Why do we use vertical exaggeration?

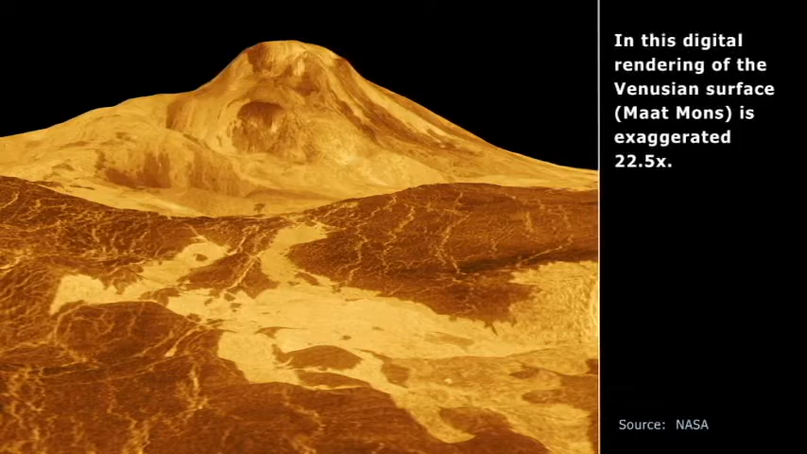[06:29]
the height is 22.5 times higher than the width of this photograph. That's the vertical exaggeration. Well, what if we get rid of that 22.5 times? That's what we get.